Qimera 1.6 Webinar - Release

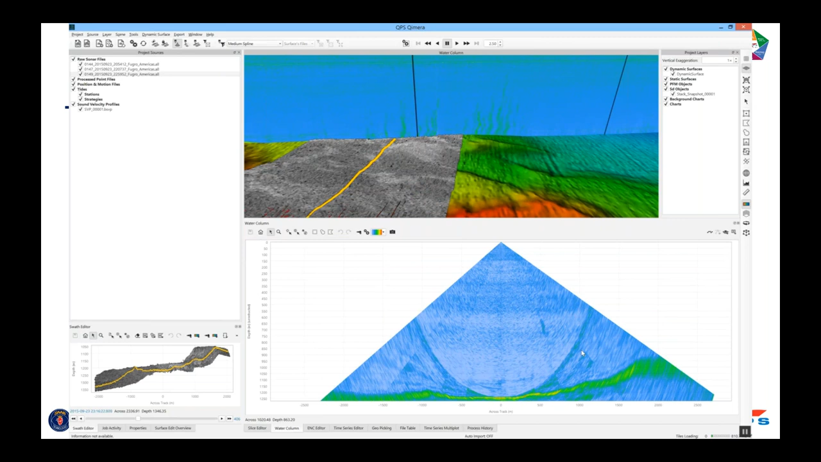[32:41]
So I'm going to hide the side view. I want all of that screen real estate to be on the fan. And now I can use the A and the D key to update which ping I'm looking at. If you look up in the scene, you'll see the yellow line marching along, moving back and forth. So you have some spatial context of which fan you're looking at and where. And you can see there's a few seeps that appear there. So if we can zoom in at the bottom. If you're ultimately interested in where is that coming out of the seafloor, you can zoom in and still use the A and the D key to bounce back and forth. You can turn on the soundings view to see where did the seafloor think, sorry, the multi-think the seafloor is. I can go into geopick mode. That's the button I just clicked there. That's the new button in the toolbar.
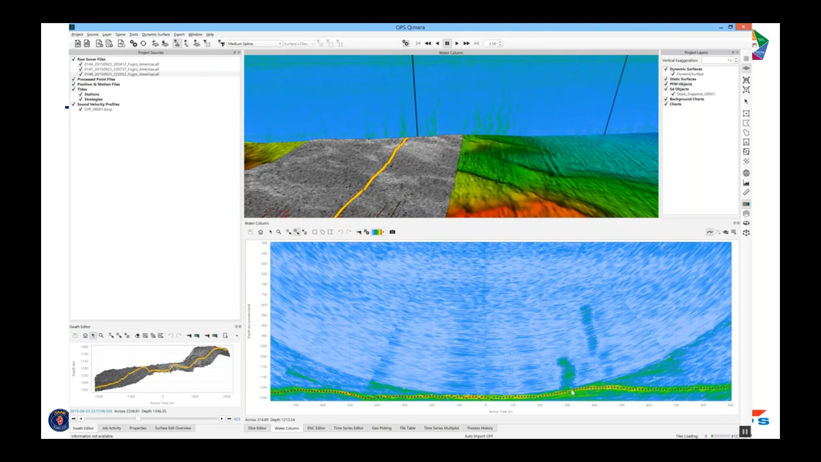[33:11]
And if I think that's the base of the seafloor, I geopick there. So it's the same way you would have done it in FM Midwater. It shows up in the scene as that white dot. So that's instantly georeferenced and ray traced and corrected. So you know, oh, interesting. That comes from that high backscatter area. That makes sense to me. And the geopick table that you're used to seeing in FM Midwater and in Flayermouse is now in Chimera. And you've got the full eastings and northings or latitude, longitude position. Those are rigorously georeferenced in the same way we ray traced all the soundings and the patch test correctors and all that stuff.
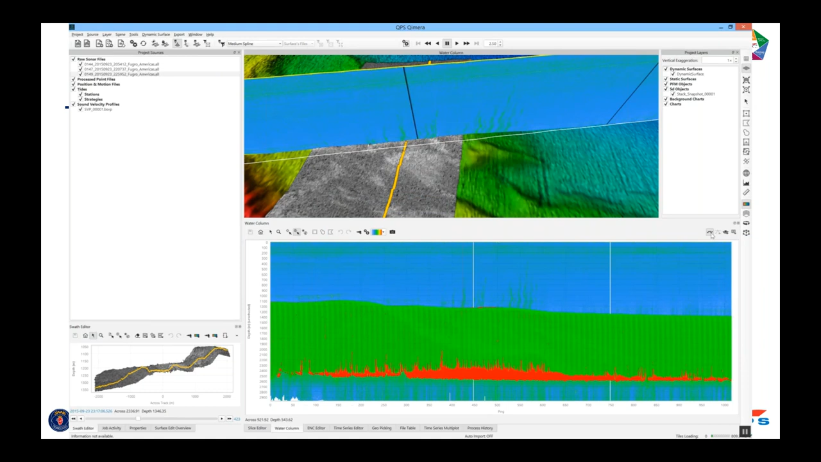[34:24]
So if we go back to how do we do this over and over for a whole survey with, you can click on a line.
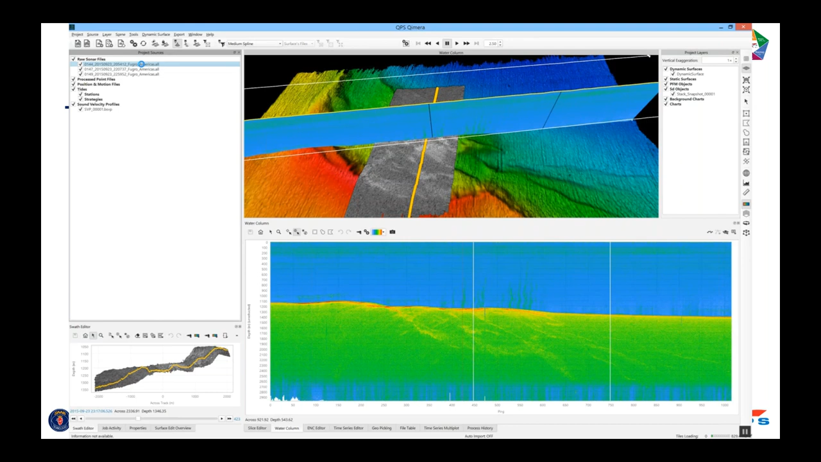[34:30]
And you get your view set up to be just the side view. If you want to kind of get yourself ready to navigate through all the data, what we're recommending is you get the side view and you drop a snapshot.
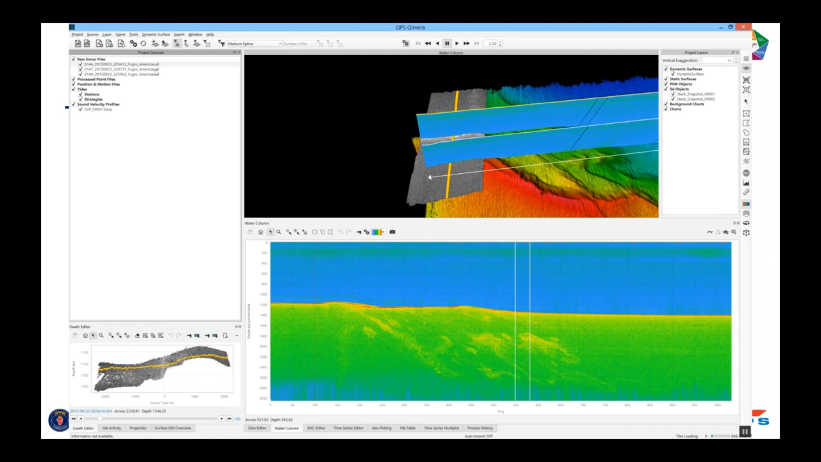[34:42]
You jump to the next line. You stack it and you get the side view.
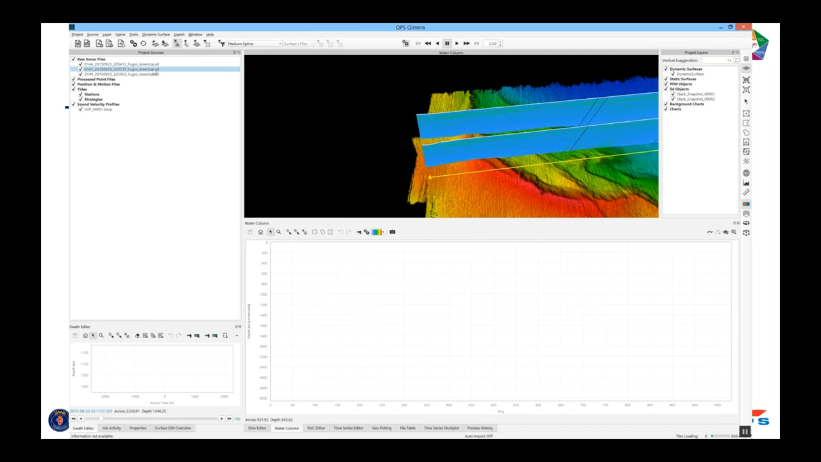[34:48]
And then you get the snapshot from that as well. You drop that into the scene. And then you've got that full spatial context of what's going on. Where am I? Where am I relative to my other survey lines? Where's the interesting bathymetry that might explain these seeps and that sort of stuff?
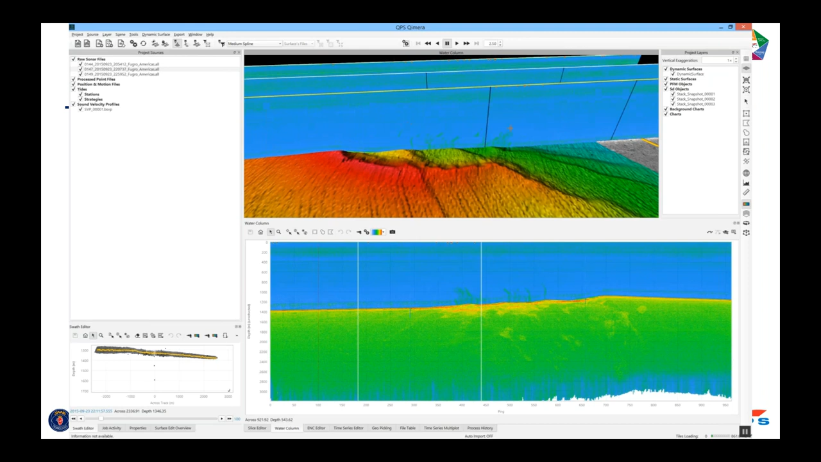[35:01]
You can make much better decisions there. You can control the visibility of those, of course. You can also change the opacity if you want to be able to see through those. And if you didn't like the default view, if you wanted to change the color map, you can do that before you click the snapshot button in the water column widget.
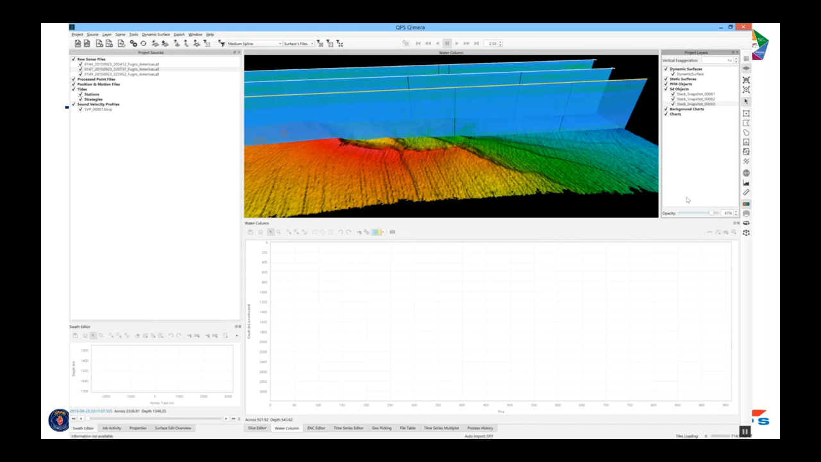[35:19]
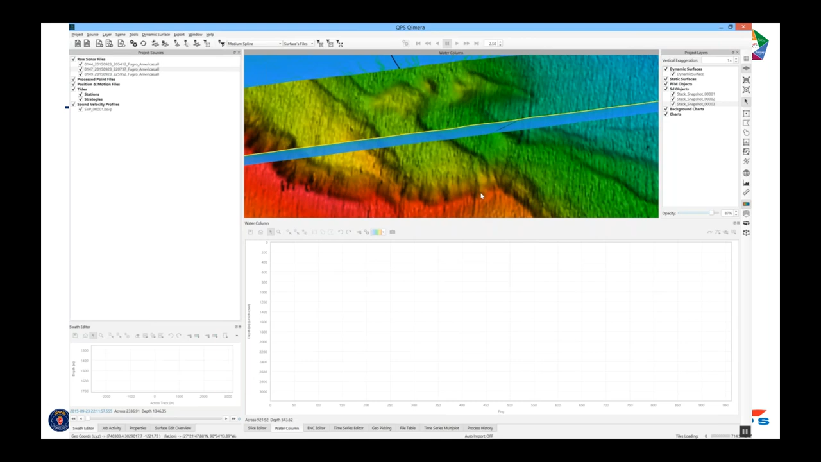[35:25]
So you can collect all of these and then basically switch into, okay, now that I have all these in the scene, let's scan through them in the swath editor mode and
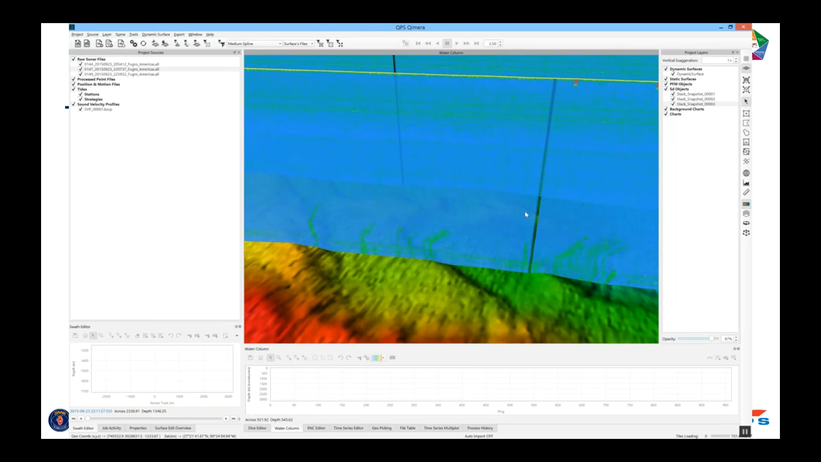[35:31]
pick the bottoms of the seeps using the method I had just shown in the first few minutes of this video.
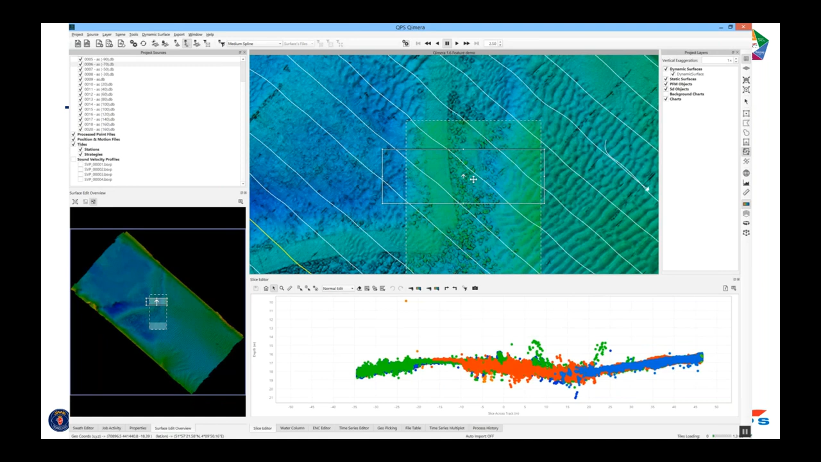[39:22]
It serves the geopicking seed punters very well, but it's also general purpose. So here I'm in the slice editor. The same new button is there. I can click a sounding. It gets drawn in that particular mode. Oh, not the ENC editor doc. The geopicking is there. I can come in and add a label. And then I can switch to the 3D editor. I just toggle over to that. And then the same button shows up there in the cursor mode. I click a sounding. And I leave the editor.
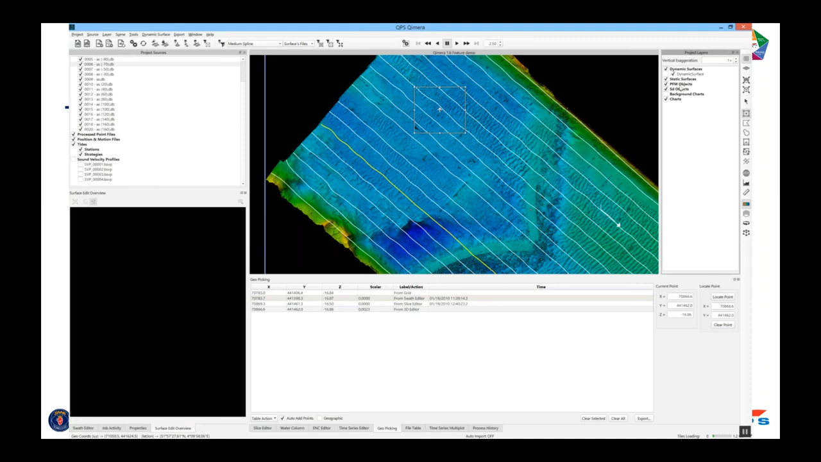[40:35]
So I'll switch to the checked area functionality, which is something that Flattermouse users are used to.
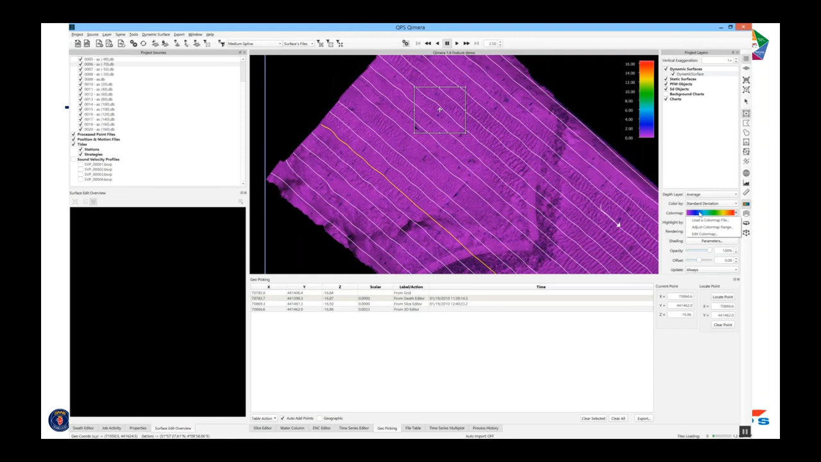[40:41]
So I'm going to color this particular dynamic surface by standard deviation. And I'll stretch the color map so it highlights the areas where there's problems.
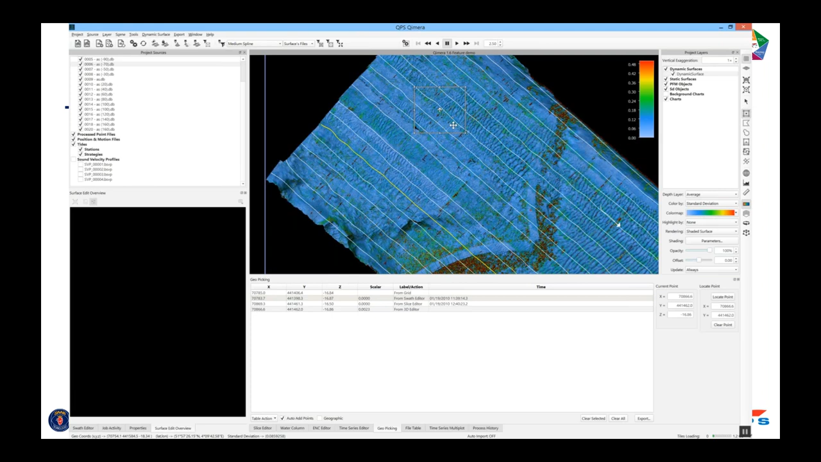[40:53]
And so the checked area mode, what you can do is highlight the surface by the checked flag. We haven't checked anything. So control K is a shortcut that allows you to check that area. You're marking it manually as checked. Whatever that means to you is up to you. Also through the right-click menu, which is new, you can do it that way too.
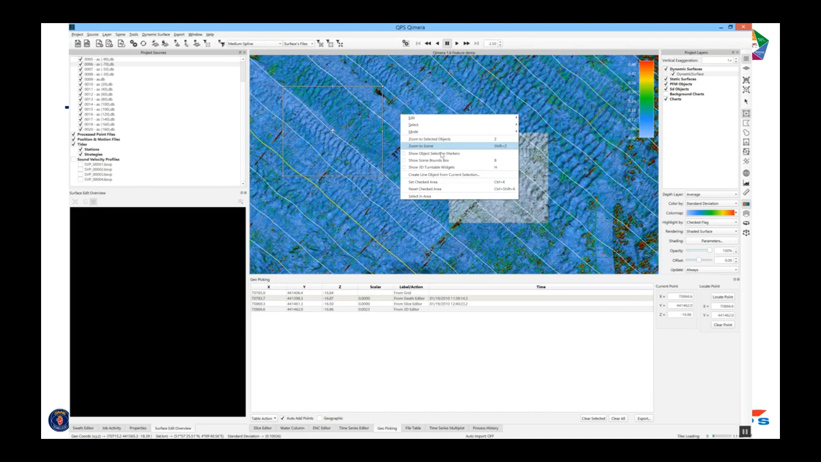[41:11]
So you can march along and let's say you're reviewing the data and you want to say that I've checked it. It looks okay. You can do that. You can also clear it, say I've unchecked it for whatever reason.
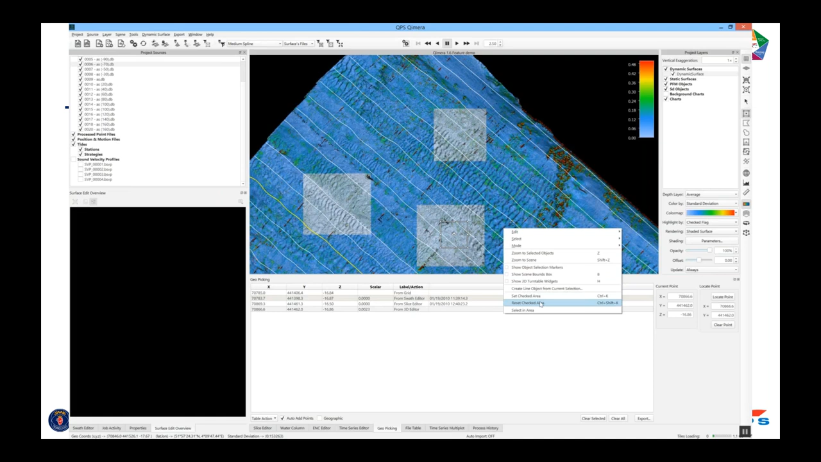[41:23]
And that highlight by flag lets you mark up the surface that way but still be able to see what you're working with. So you've got depths color-coded by standard deviation. So we'll jump to the new set flag filter. So set suspect flag, I'm going to create a custom filter. If I scroll down near the bottom here, there's a new custom filter called set flags. And here I'm going to say set suspect flag to yes.
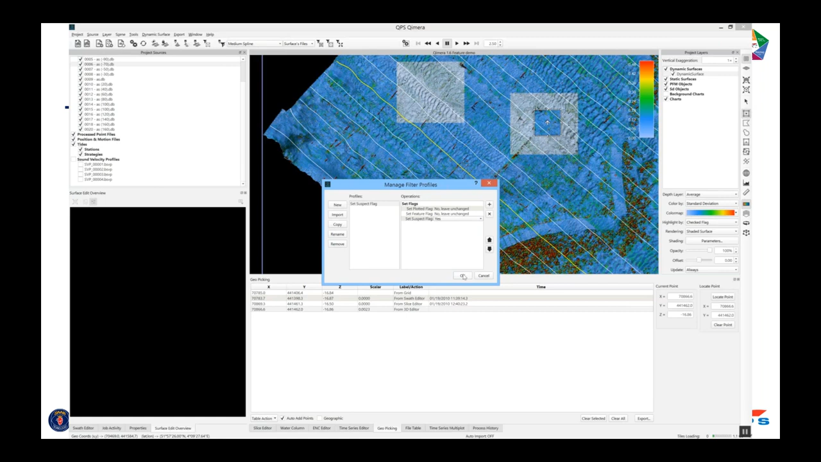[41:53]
Click okay. And now I've created a new custom filter that anything I do, I will set the suspect flag. So I'm going to change the dynamic surface to color code by suspect flag. And I'm going to use the new instant surface filter toolbar. So with that new filter there, and it's going to warn me. When you do this filter, it's going to happen right away.
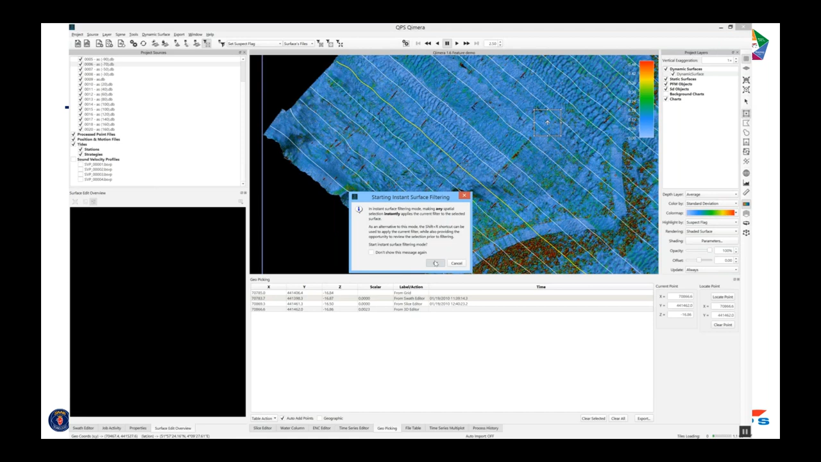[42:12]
And it switches your mode to polygon select. And now when I draw and I finish, it sets the suspect flag and it marks up the surface like that.
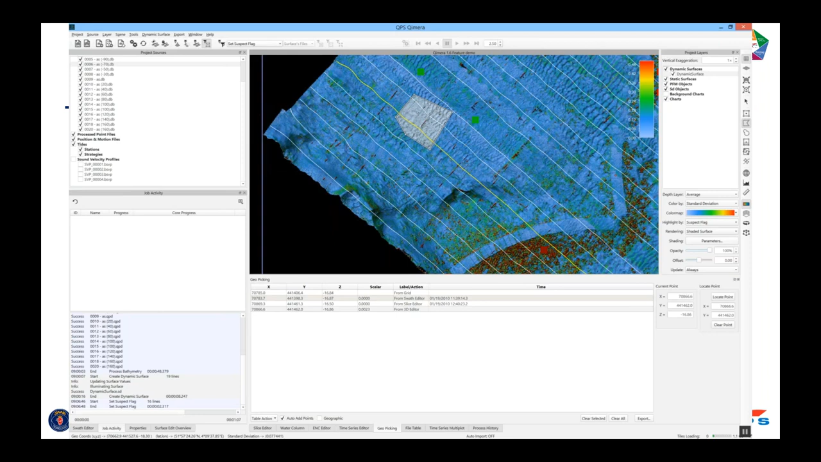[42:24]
So that's another way that you can differentiate between a checked area or a suspect area.
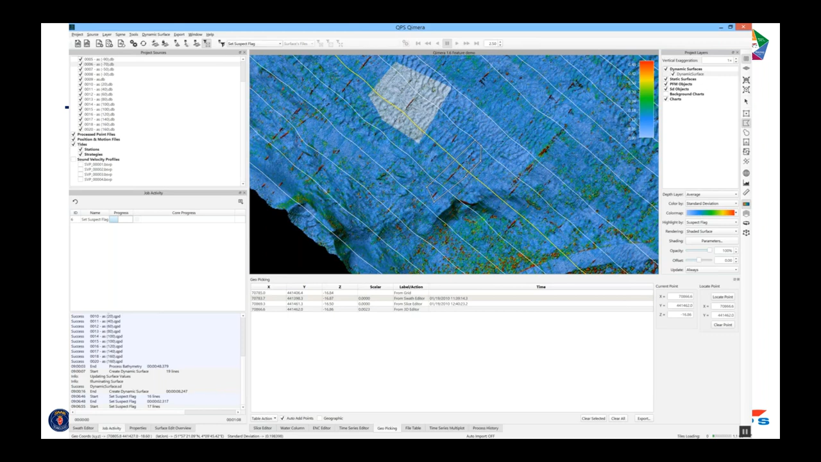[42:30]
And the instant application filter toolbar mode that we've added in this release is a nice way to do that. You're just working off the surface and you're marking it up. And that's stored within the dynamic surface itself and also in the soundings. So let's show the new granular spline filter. We'll call it splunder. It's a funny name. We're going to spline under the surface. So those are all of the filters that you can build from. So let's just expand that.
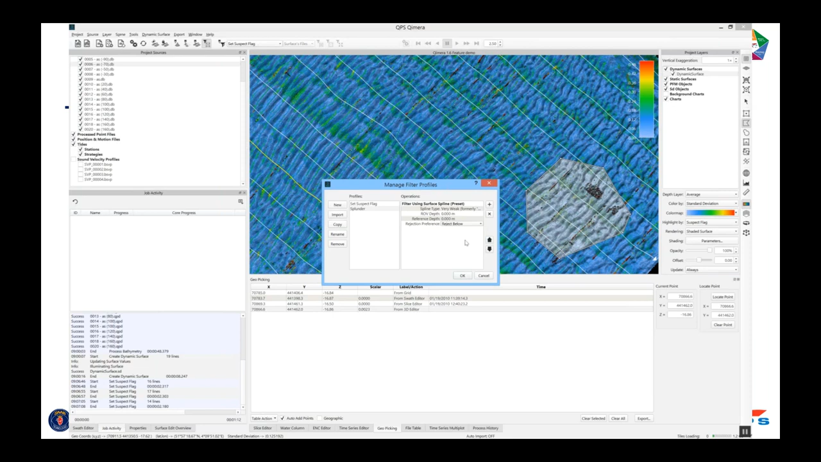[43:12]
And we want to use a preset spline filter. So this existed with Chimera since quite a while. There's a new way to toggle how you reject. In this case, if I'm a nervous cartographer, I only want to reject below the surface.
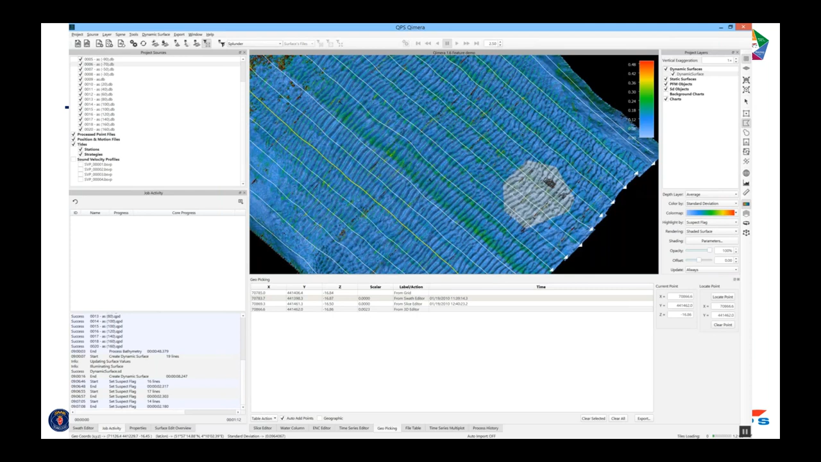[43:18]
Leave all the shoal soundings because I want to make a human decision if I have a shoal to worry about or if it's just a bad sounding. So if we select an area and then jump into the slice editor mode, we can get a bit of a preview on what this filter is going to act like.
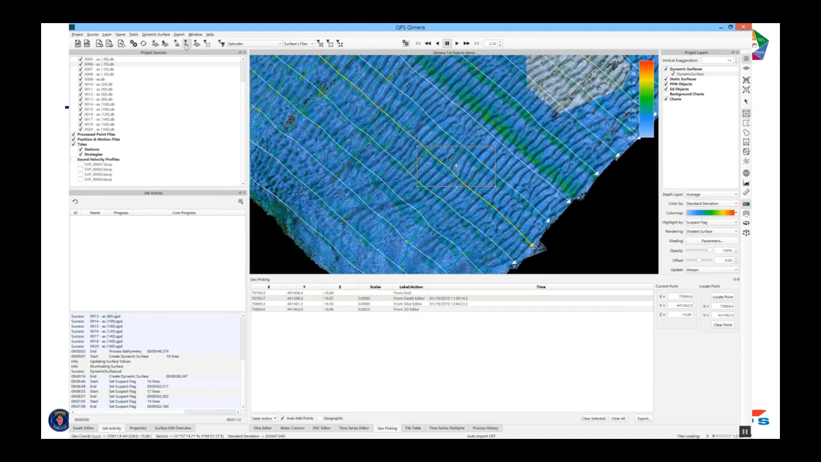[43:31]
So let's hunt around the surface and find a spot where there's some outliers below the surface. There's some. And I can click the filter button and it runs on that area. And you see all the outliers above the surface are still there. I can be a nervous cartographer and be happy with that. But I've thrown away the gunk that's below the surface. No one's going to run aground on a hole. That's not what I'm worried about. I'm worried about that stuff. So I can save that and then march around the surface and then